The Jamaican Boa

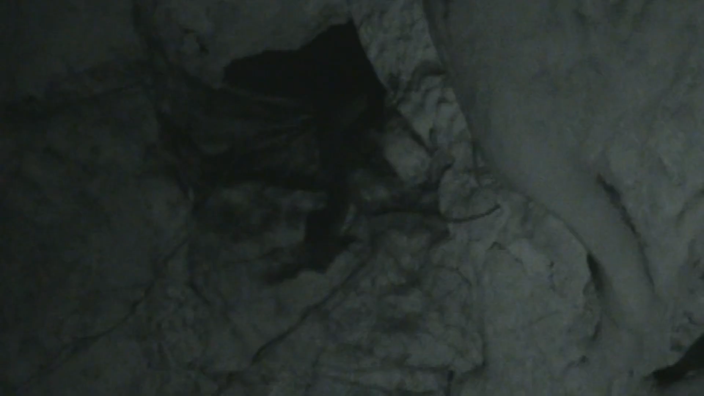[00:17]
upon arriving to the entrance we noticed the Jamaican boa in the
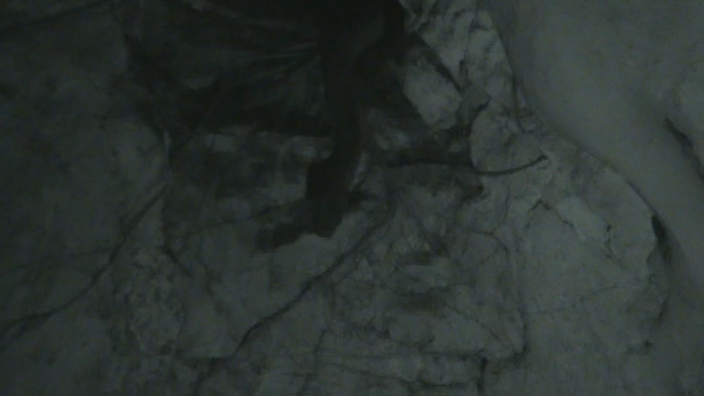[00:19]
rocks above the cave trying to capture bats after a little bit of climbing
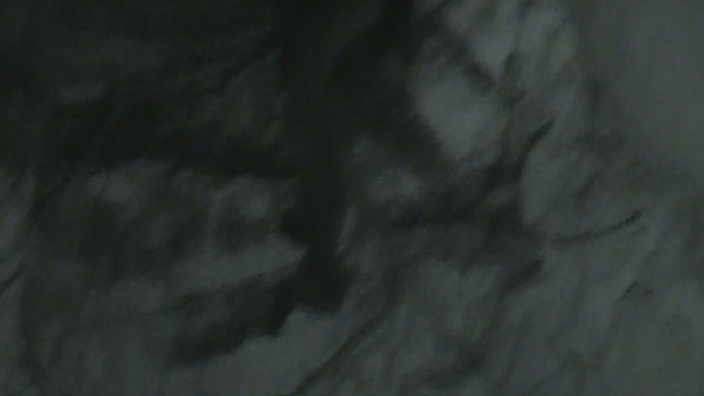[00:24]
we were able to get hold of the snake all right so here at the lower entrance of the Windsor cave I've just captured a
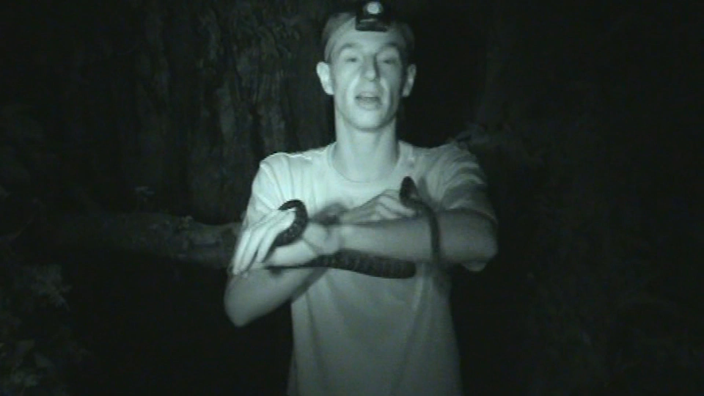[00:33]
Jamaican boa so he was waiting at the entrance of the cave to catch the bats as they came out when they're bigger they eat bigger things like rats but at this stage in its life it's still young so it feeds on bats so he was just on a vine outside the cave and as the bats were coming out he was trying to strike
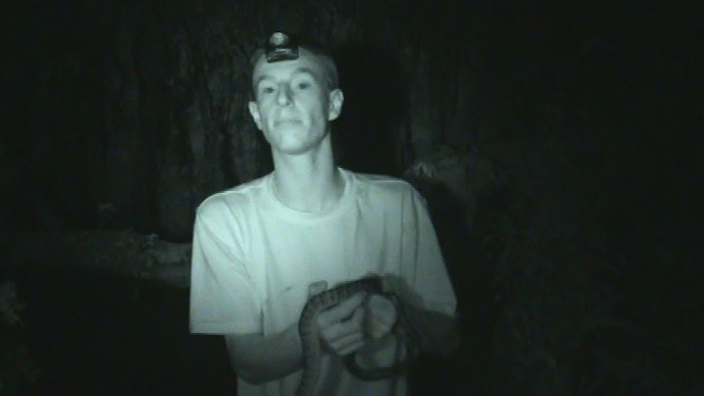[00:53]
them so here I'll come in close right now he's a little scared how's it and he might bite me
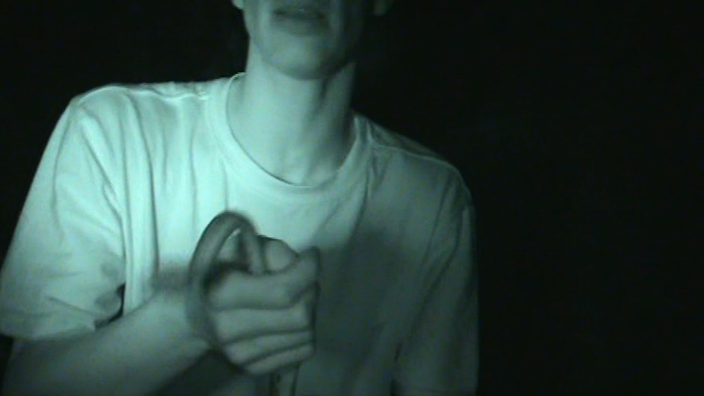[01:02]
so I'm trying to be very careful but he seems to be quite calm although he urinated